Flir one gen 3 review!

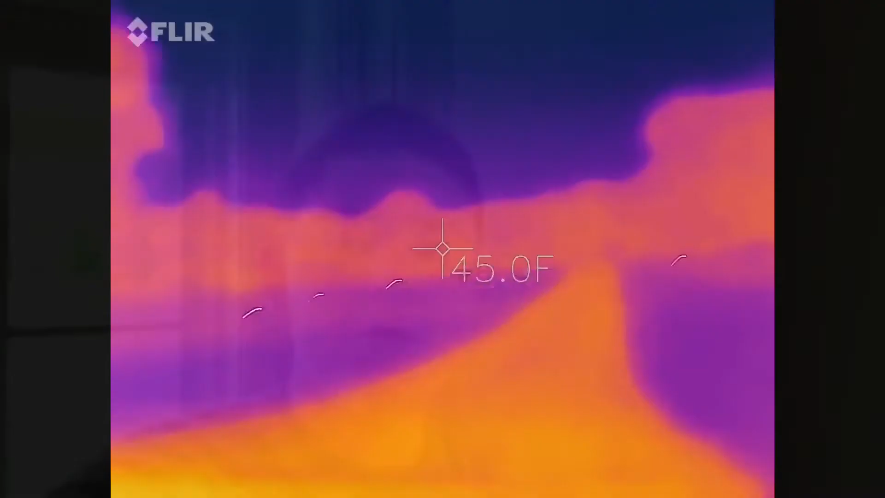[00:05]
On screen: spot 45.0°F
Here's some night footage from my front yard. If you guys can see those far, very far back trees that are way back over there, about, I don't know, 200 yards, 150 yards away.
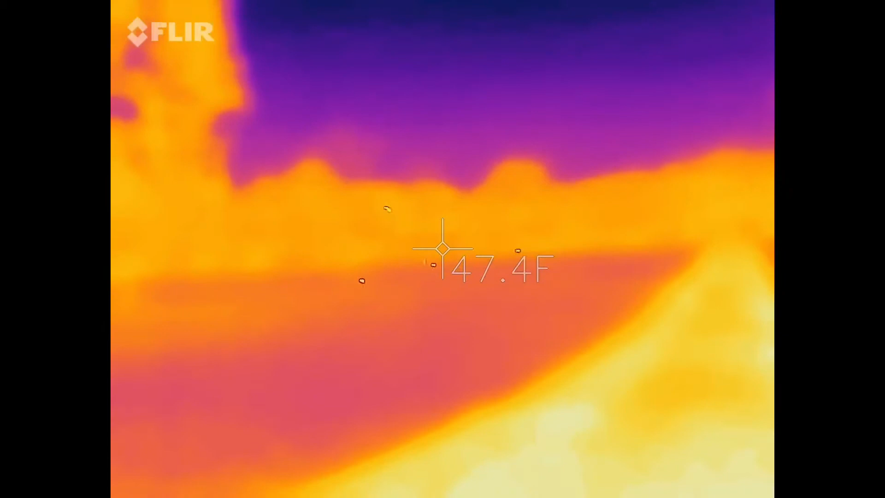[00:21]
On screen: spot 47.4°F
And if you guys watch my new video tomorrow, it's going to show the range test, you can detect me all the way, pretty much the end of my driveway. And we're at pitch black darkness right now.
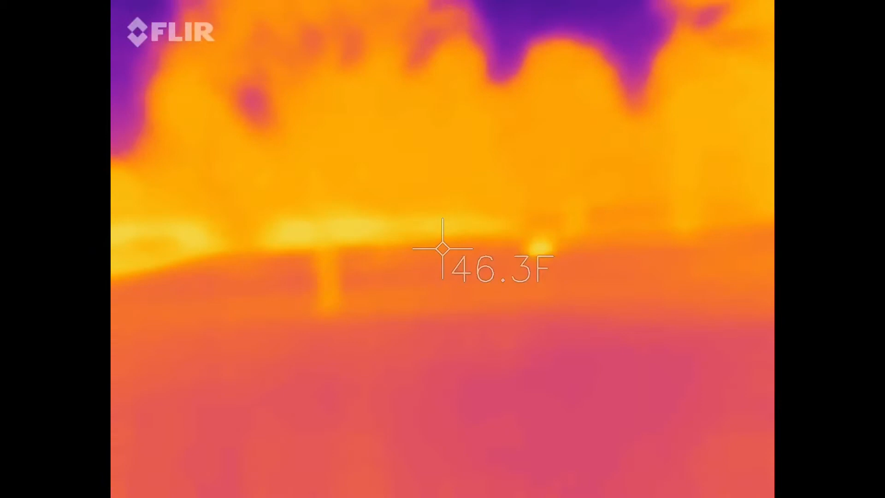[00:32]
On screen: spot 46.3°F
And down there, the little glowing spot is actually an electrical receptor, I believe. And then over there, the extra glowing spot is some, a pond over there.
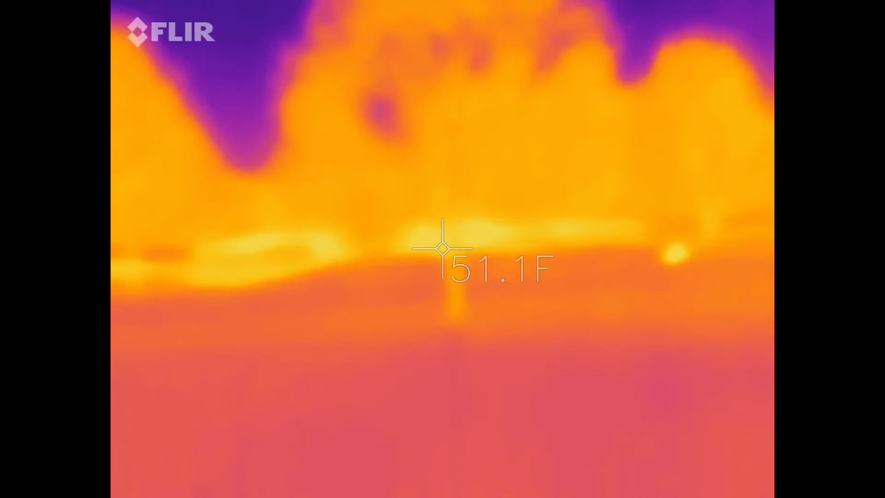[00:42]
On screen: spot 51.1°F
Here's a cool bubble chlorine. Here's my house.
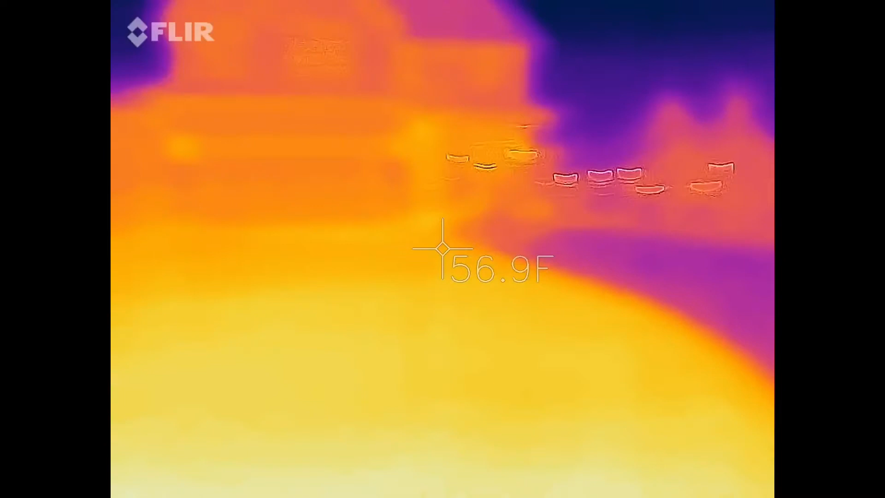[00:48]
On screen: spot 56.9°F
And thermal. Over there, there's a fire burning.
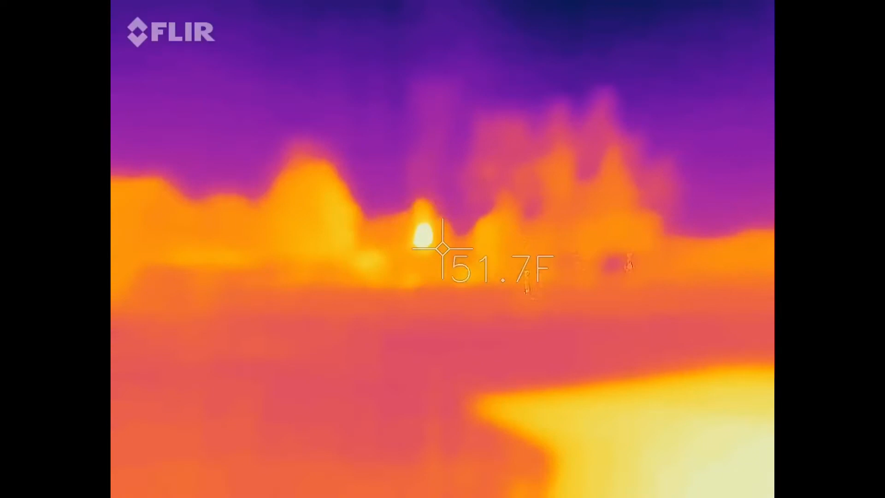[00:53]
That's what a fire looks like.
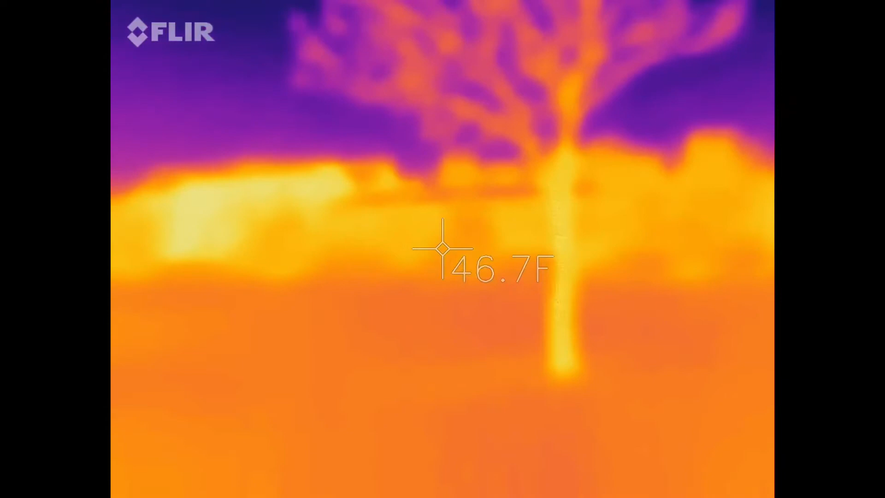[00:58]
On screen: spot 46.7°F
And it also records audio as well, so this is kind of straight off the FLIR camera.
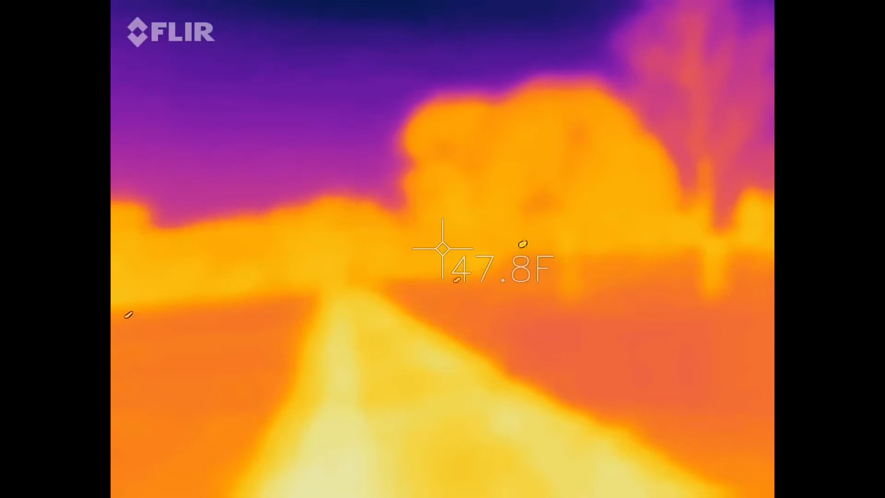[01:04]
On screen: spot 47.8°F
But it's super cool. And another thing you can do to make stuff look cooler, is you get all these pallets like this one, this one, this one,
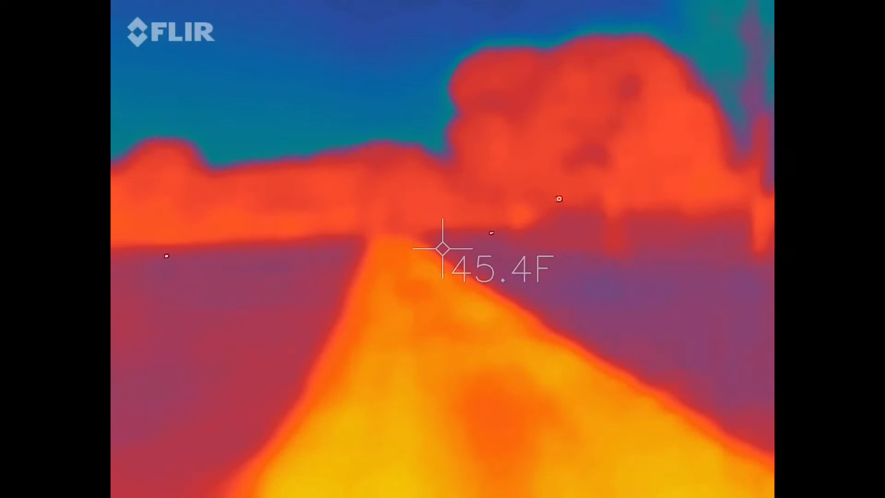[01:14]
On screen: spot 45.4°F
this one, this one, this one,
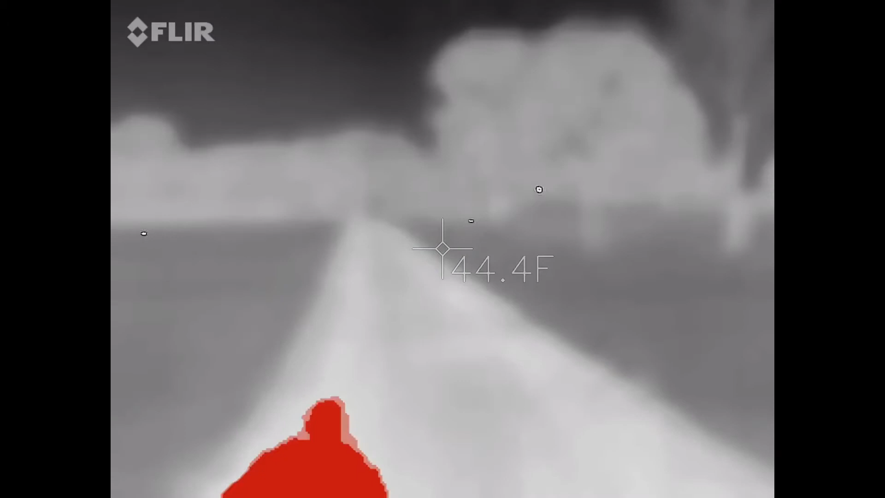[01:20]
On screen: spot 44.4°F
and that one, and that one, so yeah, super cool.
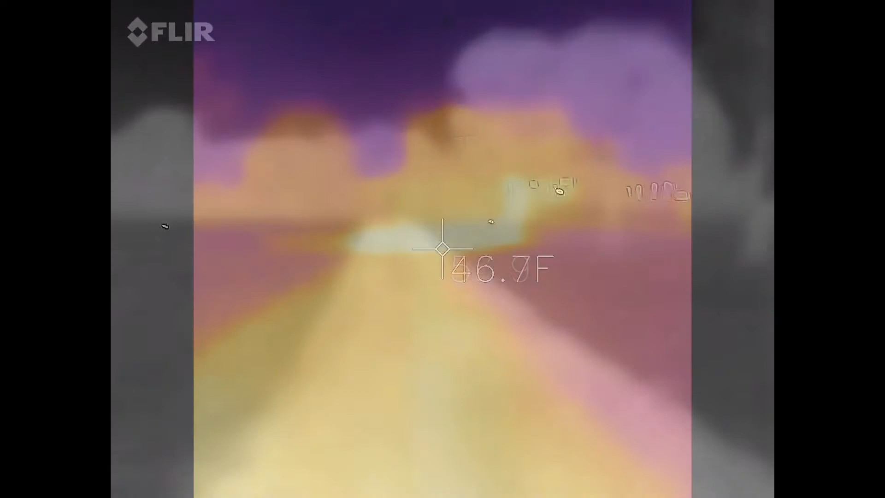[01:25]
And also, by the way, you can turn off that little thermometer thing, just a side note.
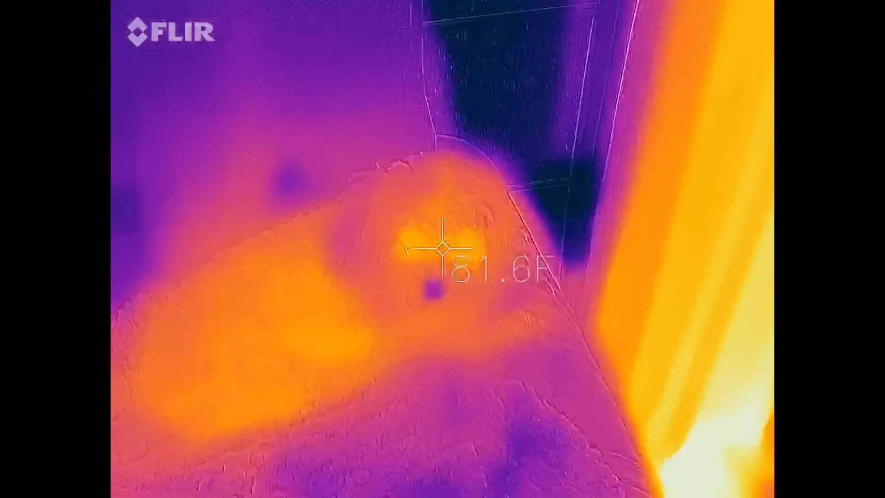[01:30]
So right here, you're picking up my dog, Cooper, and the thermal camera.
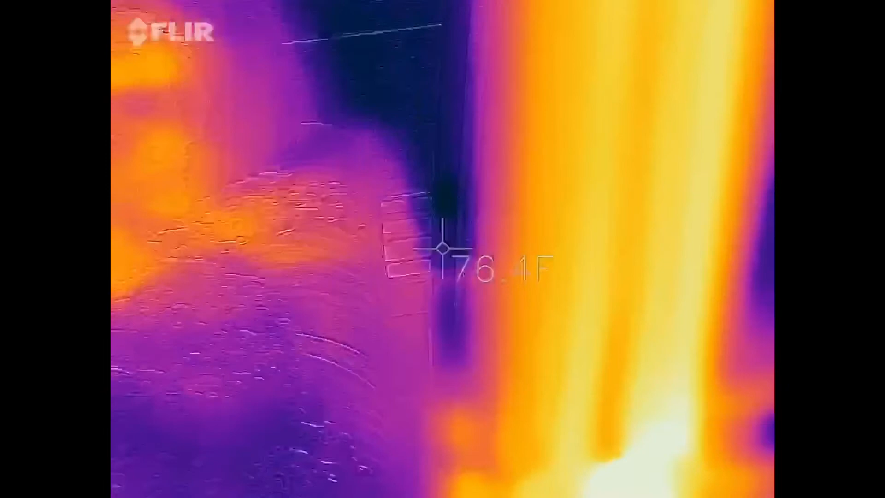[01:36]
And then right over here, is the house heater, and it's expanded to launch heat, as you guys can see.
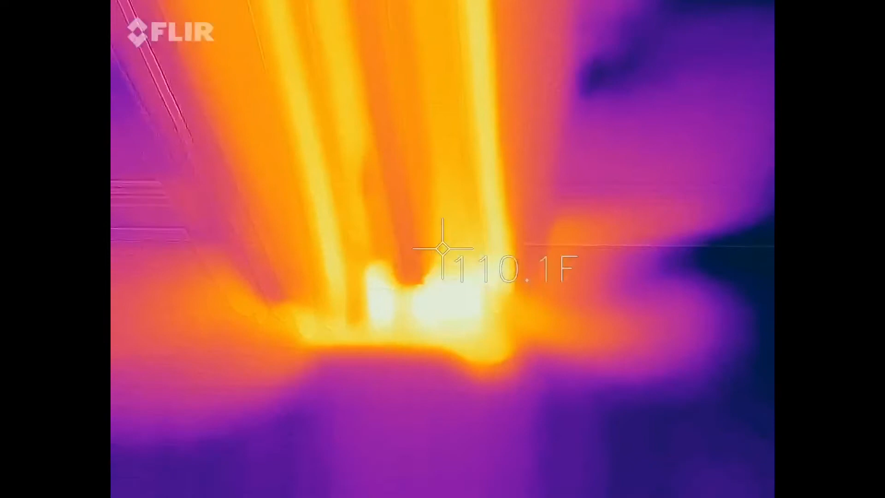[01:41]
On screen: spot 110.1°F
So the temperature of it is 122 degrees.
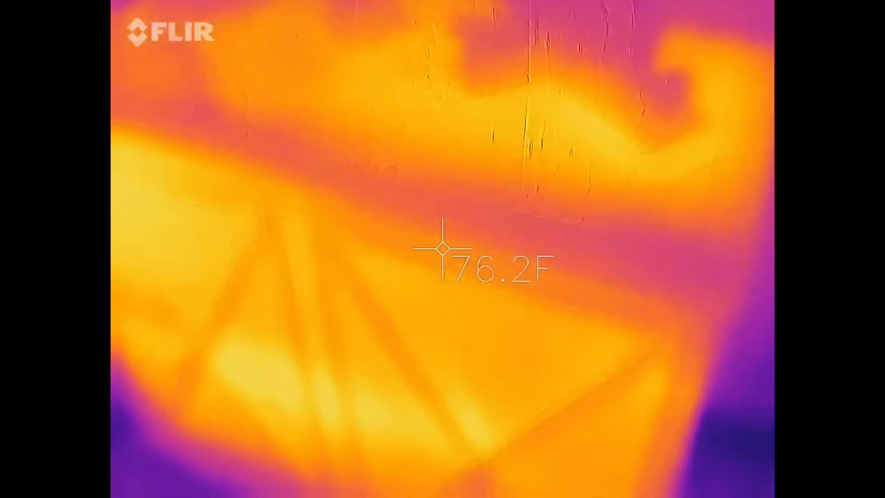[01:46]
And then over here, the box that has all my TV components, I go to the TV right above you.
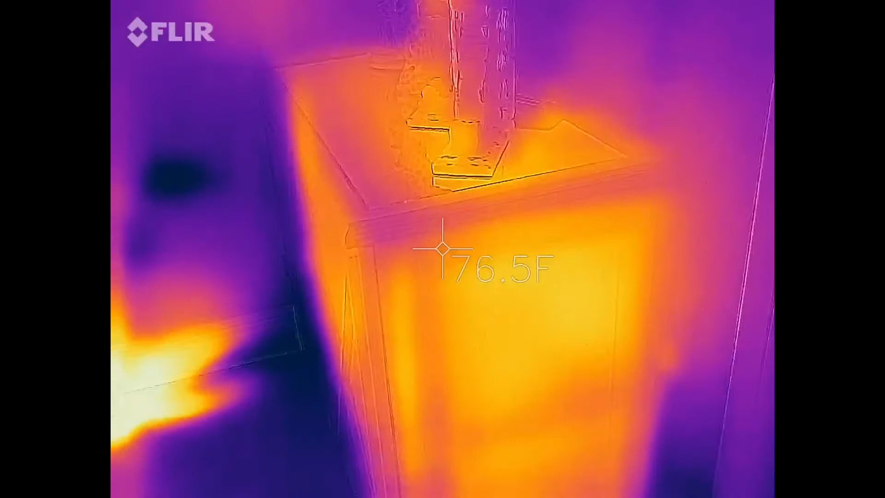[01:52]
On screen: spot 76.5°F
You can see a very warm box. Then if you paint over to the other box, right there,
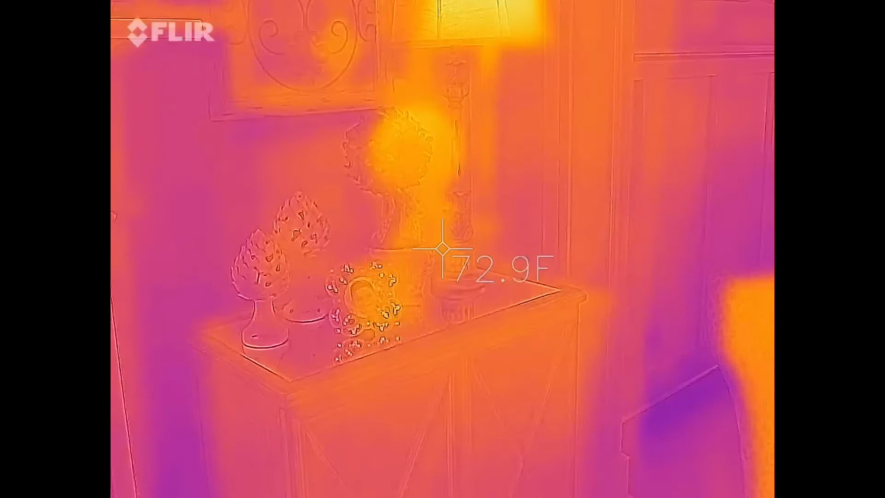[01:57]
completely normal temperature, and paint over to this one, completely warm.
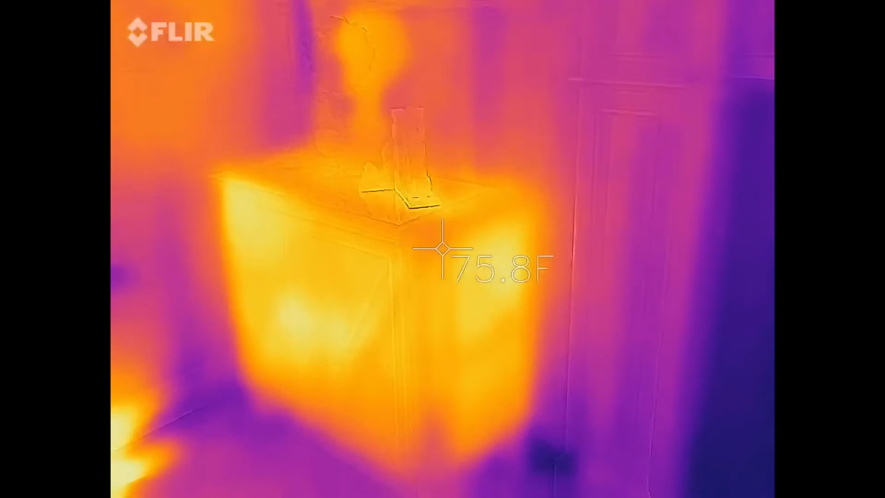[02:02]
On screen: spot 75.8°F
And there's what the TV looks like. So I'm sure no one's, it's not very hot at all.